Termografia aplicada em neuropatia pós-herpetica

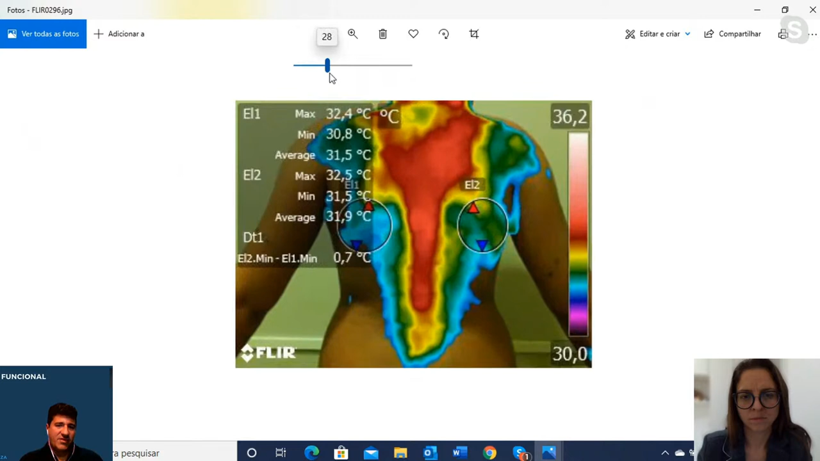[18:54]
E aí você vê uma hiperradiação, né? Na região da coluna, tóraco-lombar, com desvio aqui para a região escapular de direita, a região de rombóide, trapézio, elevador de escápula, tudo muito discrepante em relação a esse lado. E essa imagem aqui, ó, esse trilho aqui, descendo para as costelas, me chamou a atenção.
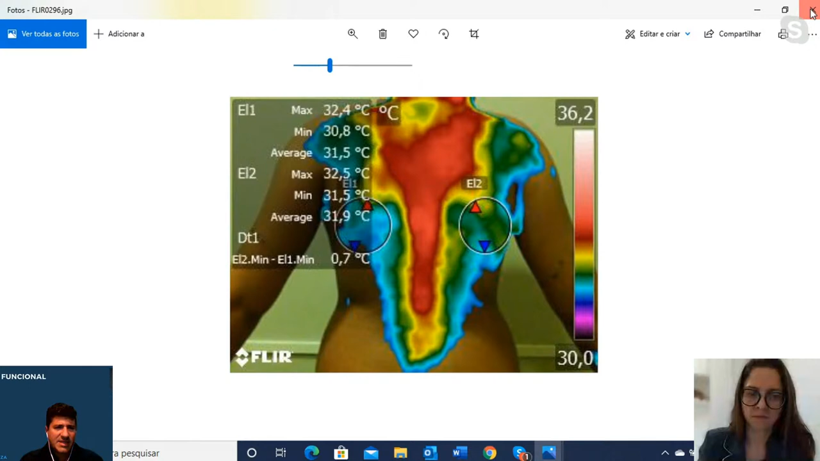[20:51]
característica de uma neuropatia. E nessa imagem aqui, AP plano americano, que é uma distância maior,
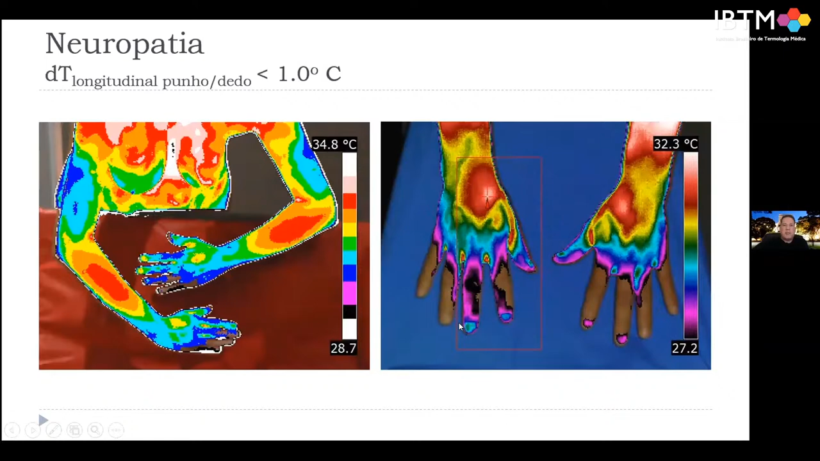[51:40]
você ficar preso ao número você vira muito trovado né se você olhar a hora da imagem você já vê que a ponta tá mais hiperradiantes então pronto